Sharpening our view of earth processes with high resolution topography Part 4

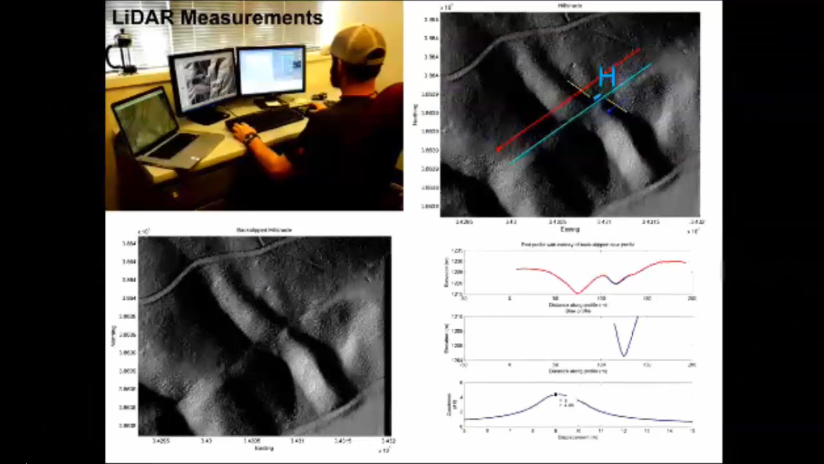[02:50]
He doesn't have an earphone in, but sort of interacting virtually with the high resolution topography. And this was this is part of a tool that was built by Olaf Dilke. And so what we want to do is be able to identify the fault. That might be that light blue line. And then identify the elements of the landform of interest. So these would be the yellow line. So these are these pieces of this channel. And we're going to project them into the fault. But it's important, we don't have to project them perpendicular. We may have to project them obliquely to the fault.